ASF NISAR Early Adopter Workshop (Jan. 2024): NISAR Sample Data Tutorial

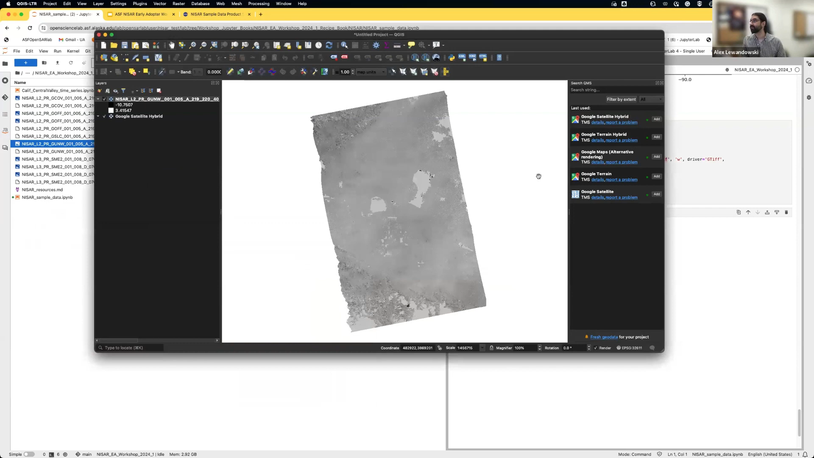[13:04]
And it is, we can see that, um, that here, here is the scene over Rosemond.